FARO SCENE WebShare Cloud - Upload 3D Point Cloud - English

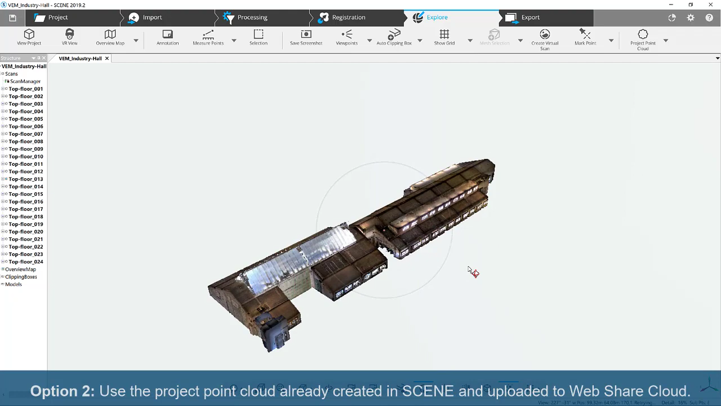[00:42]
Use the project point cloud already created in scene and uploaded to WebShare Cloud.
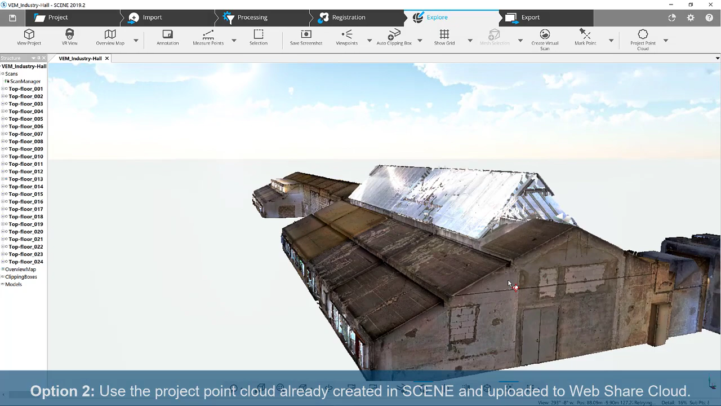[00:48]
In this video, you will learn how to use the project point cloud to create 3D data in WebShare Cloud.
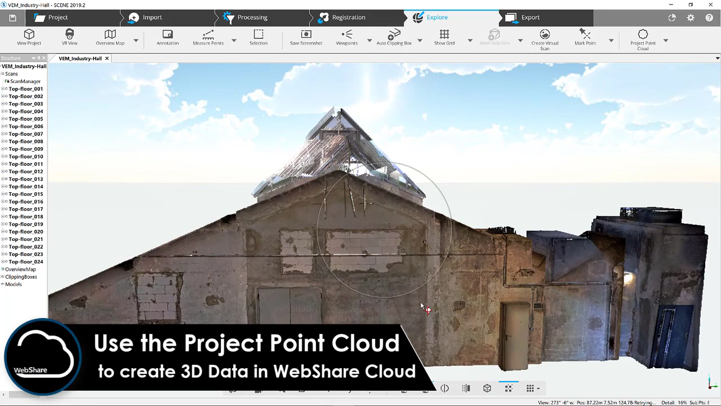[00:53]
Note,
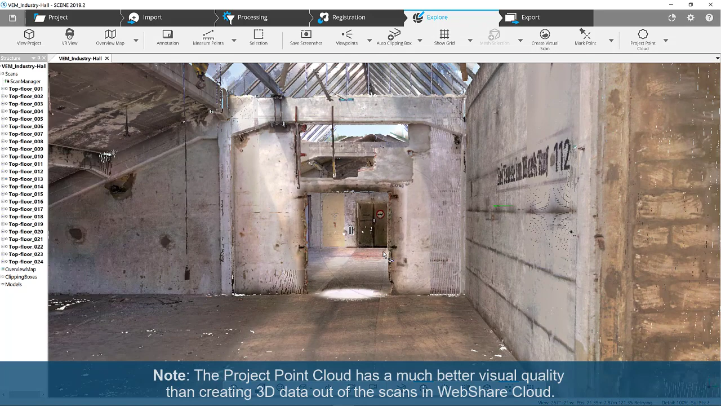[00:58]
the project point cloud has a much better visual quality than creating 3D data out of scans in WebShare Cloud.
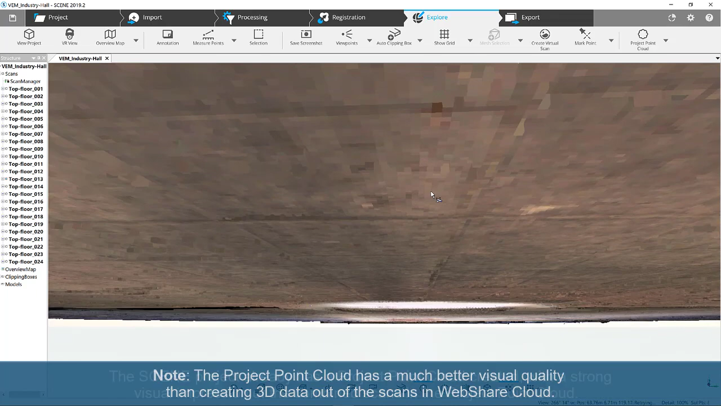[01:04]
The scene project already has a project point cloud created,
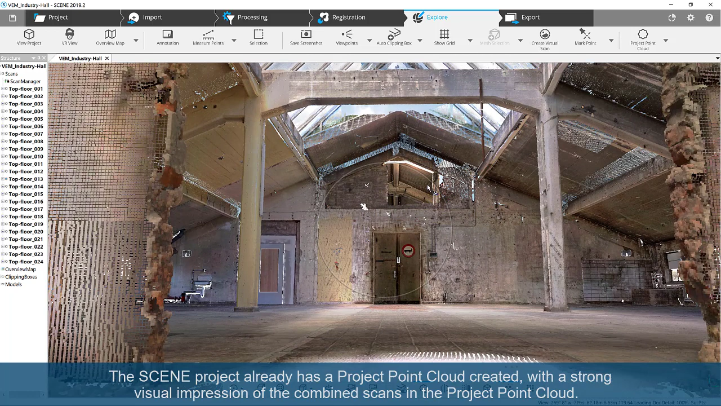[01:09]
with a strong visual impression of the combined scans in the project point cloud.
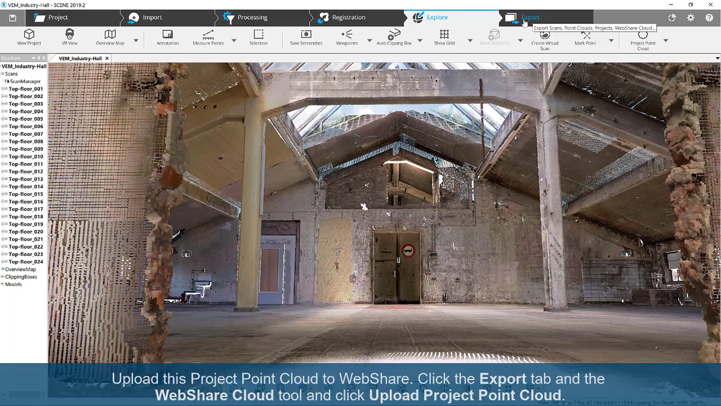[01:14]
Upload this project point cloud to WebShare. Click the Export tab and the WebShare Cloud tool and click Upload Project Point Cloud.
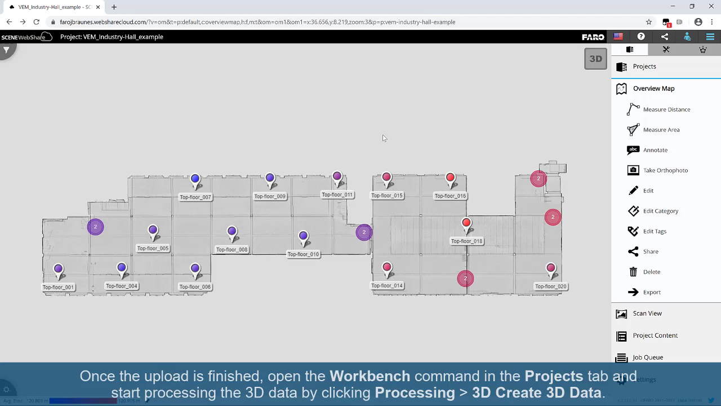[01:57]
Once the upload is finished, open the Workbench command in the Projects tab and start processing the 3D data by clicking Processing plus 3D Create 3D Data.
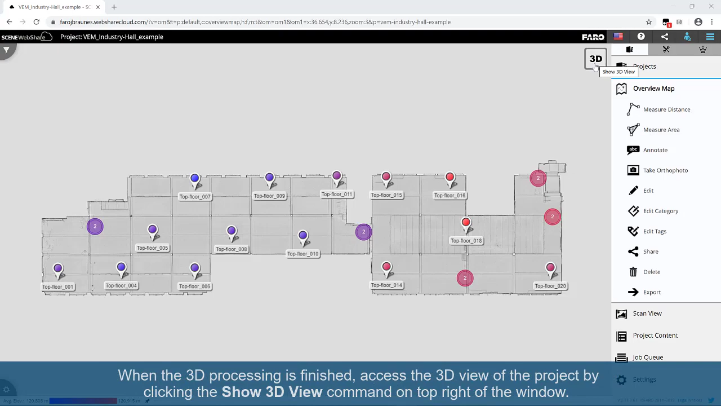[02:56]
When the 3D processing is finished, access the 3D view of the project by clicking the Show 3D View command on top right of the window.
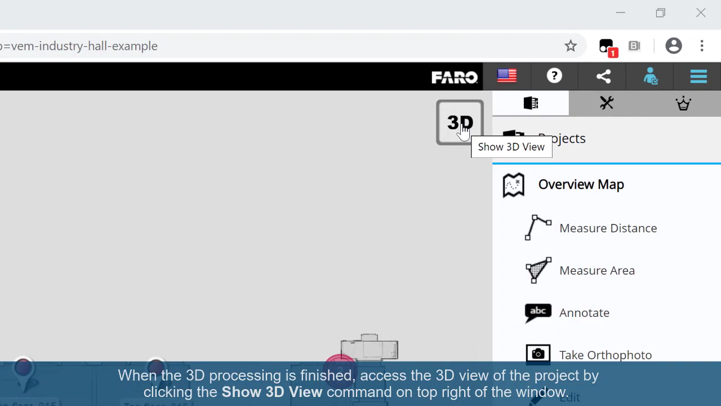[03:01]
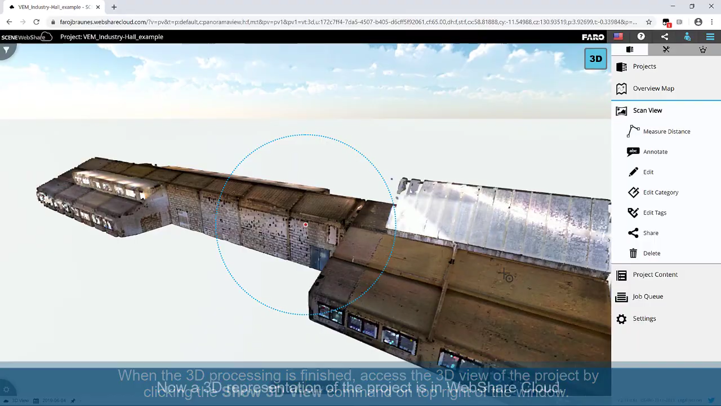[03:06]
Now a 3D representation of the project is in WebShare Cloud.
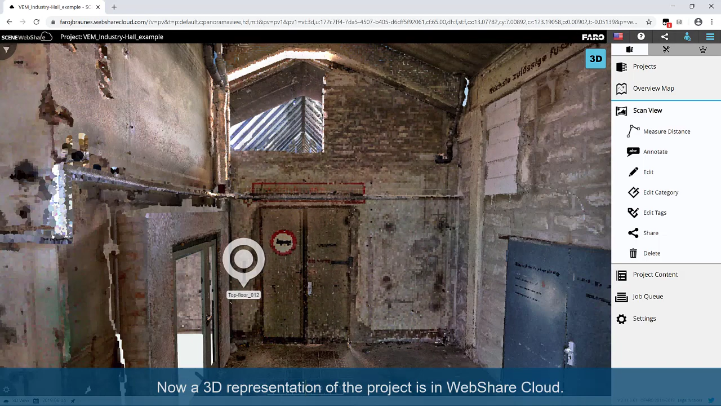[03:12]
From here, you can switch back to Panoramic View by clicking into the center of the circle and selecting Panoramic View or enable the 3D View command on the upper right of your screen.